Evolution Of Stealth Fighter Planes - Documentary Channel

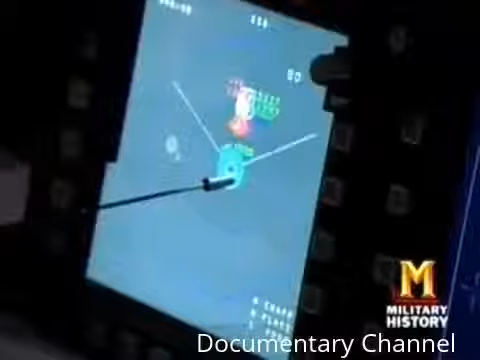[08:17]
that the airplane is a stealthy airplane just a flip of a switch shows the difference
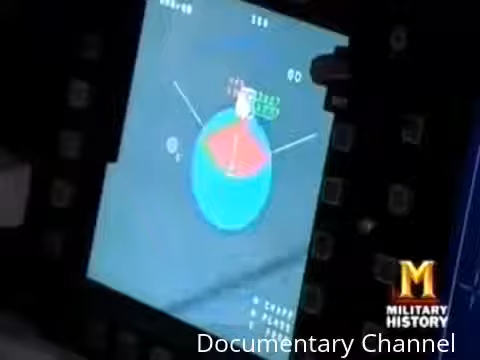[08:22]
stealth makes with the raptor's stealth disabled its radar signature more than doubles in size